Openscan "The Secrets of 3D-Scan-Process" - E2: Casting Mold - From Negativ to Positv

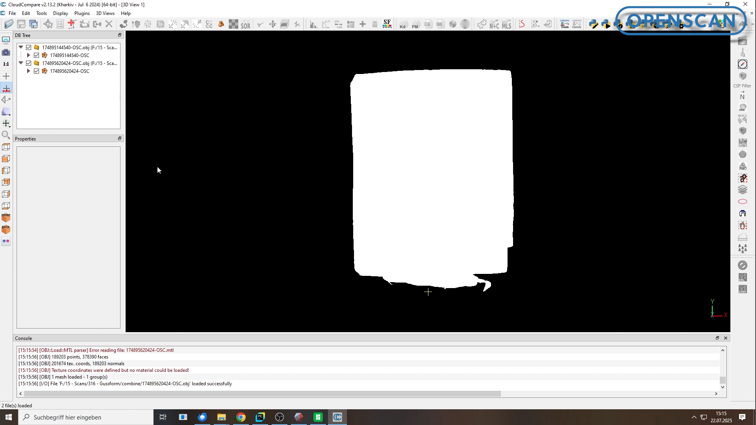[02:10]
In the tab Display, under Shaders and Filters, we changed the initial view by enabling the EDL shader. Now select one of the mold halves in the file tree window in the left upper corner.
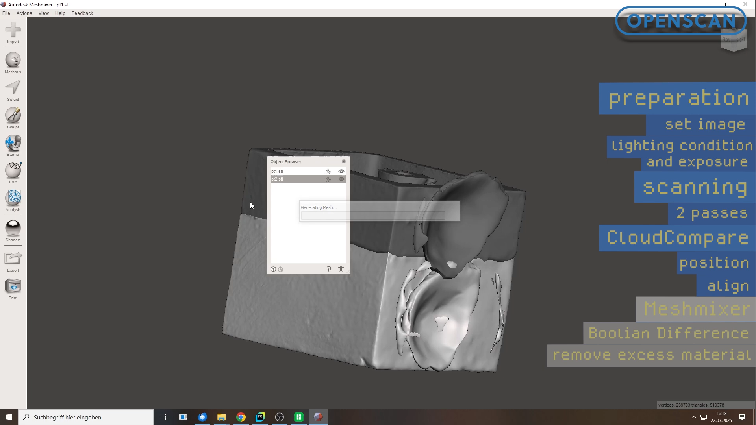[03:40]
Let's begin. Since we are loading two models, the object browser appears automatically, showing all objects in the scene. To isolate the important part, the negative shape of the figure,
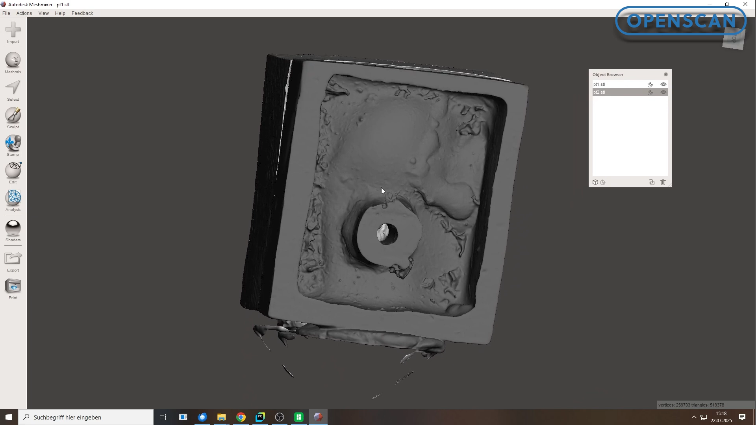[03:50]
we will trim both molds using a helper shape. We start by selecting the cube shape from the MeshMix tab and confirm.
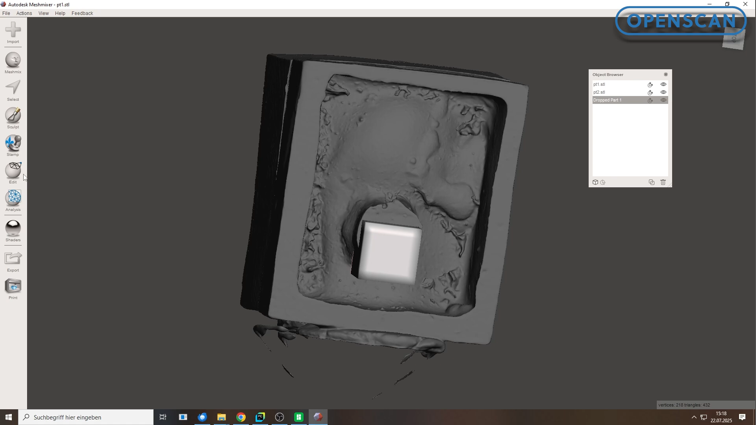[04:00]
Under Edit, Transform, we adjust the position and size of the cube.
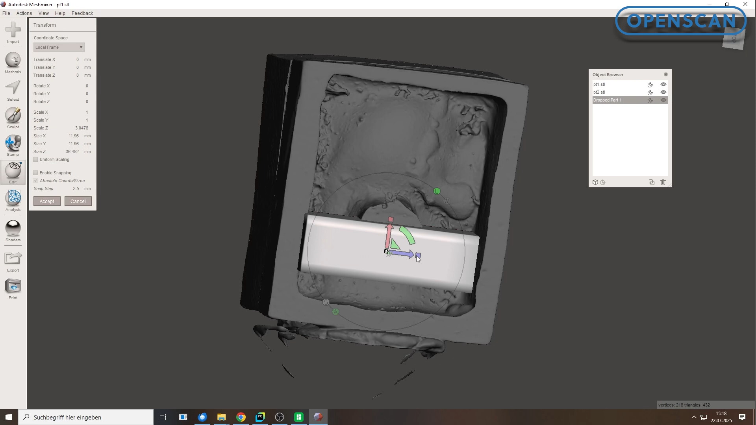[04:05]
The goal is to create a bounding box around the inner negative form and remove all surrounding geometry.